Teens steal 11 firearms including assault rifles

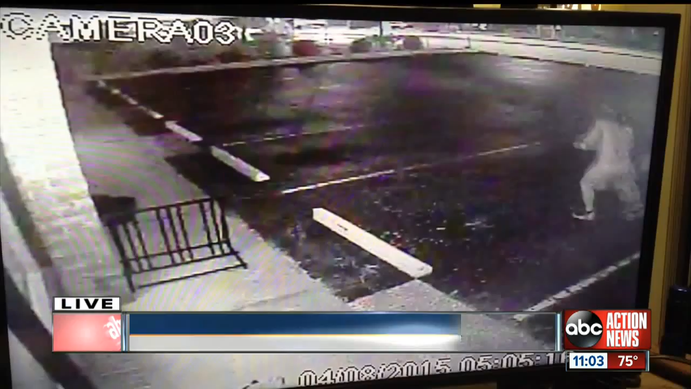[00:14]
Good Lord, that's just, that's frightening. Assault rifles and guns in the hands of young teens, 11 total.
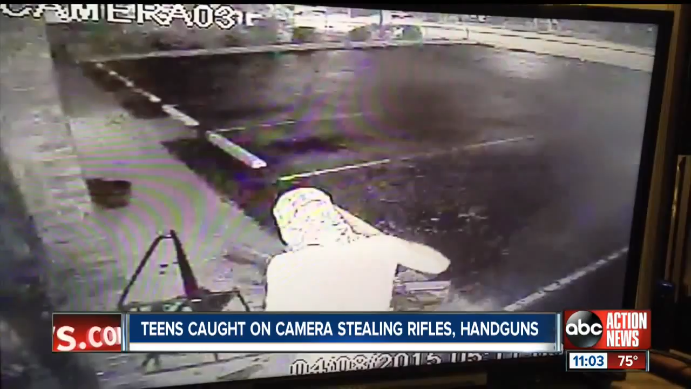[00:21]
Surveillance video capturing the teens breaking the window of this Venice pawn shop with a brick around 4 Wednesday morning.